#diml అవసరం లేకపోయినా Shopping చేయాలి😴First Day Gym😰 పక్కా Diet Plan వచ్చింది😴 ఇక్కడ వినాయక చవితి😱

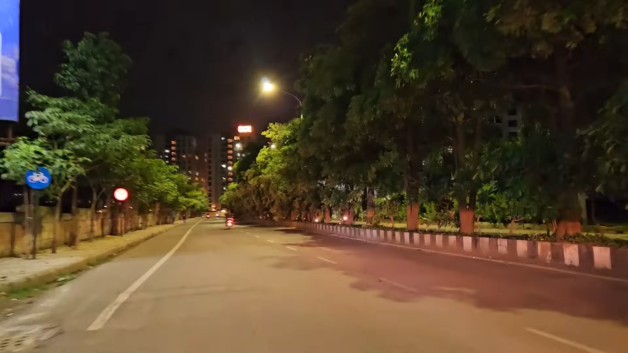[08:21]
ఈ జంక్షన్ పేరు అది వచ్చిందో దాని పేరు ఇది వచ్చిందో కానీ జంక్షన్ పేరు వాళ్ళ వల్ల ఇది వచ్చింటది.
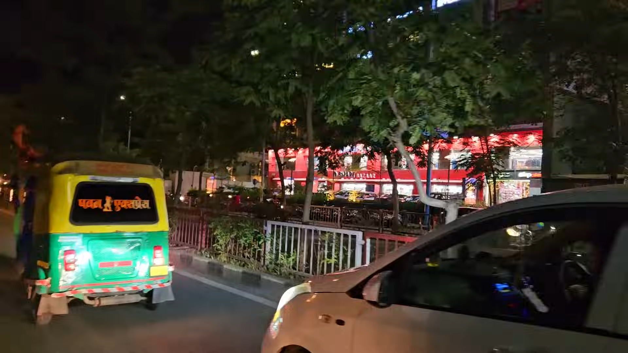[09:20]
అదిగోండి స్మార్ట్ బజార్, అక్కడే చూద్దాం అని అనుకుంటున్నాం.